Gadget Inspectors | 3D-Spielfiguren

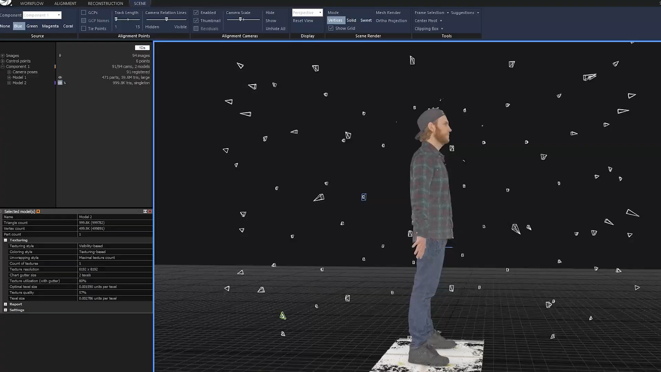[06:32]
Zuerst werden also die ganzen Kameras aligned in der Software. Man sieht, dass die, die jetzt genauso angeordnet sind, wie sie auch tun.
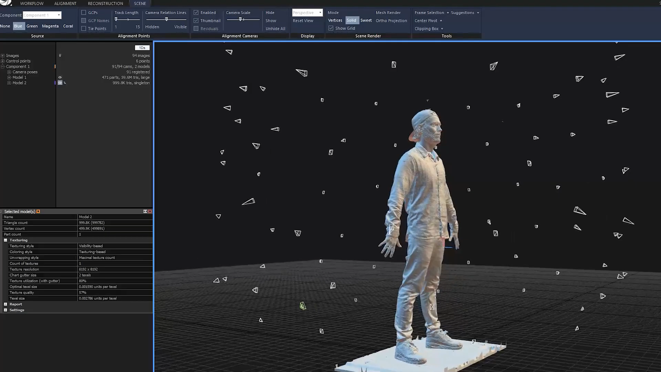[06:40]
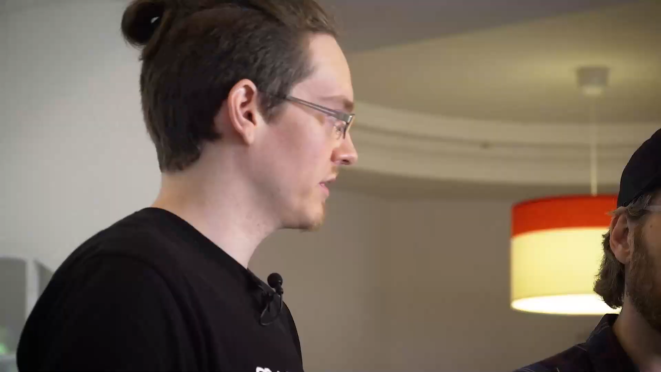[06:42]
Jeder Punkt eine Kamera sozusagen. Im Studio. Genau.
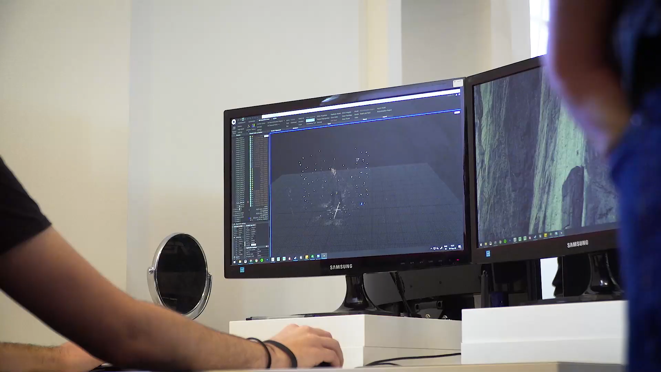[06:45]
Und dann wird erstmal diese Point Cloud erstellt. Also erstmal nur Punkte im Raum.
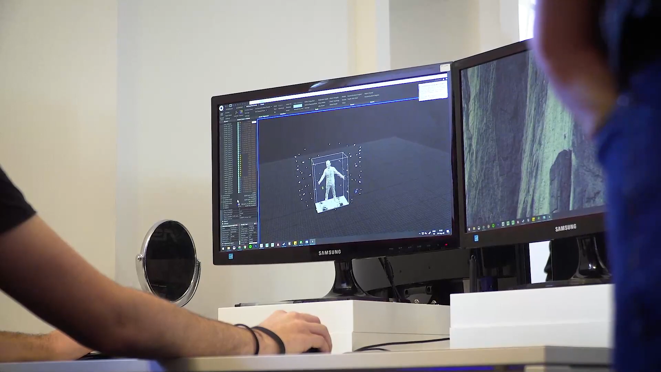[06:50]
Und das ist jetzt der nächste Schritt,
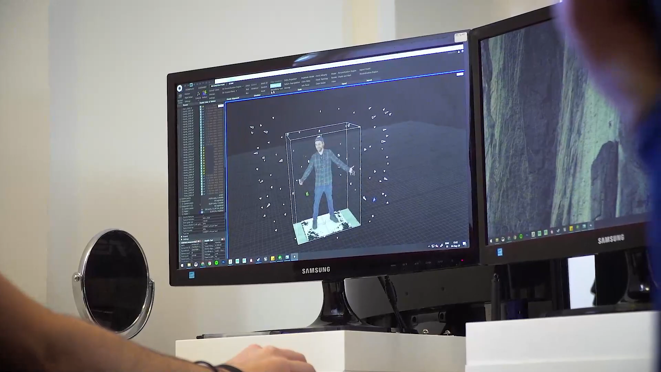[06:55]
wo das Ganze in ein Mesh umgewandelt wird und dann eine Textur wird drauf projiziert.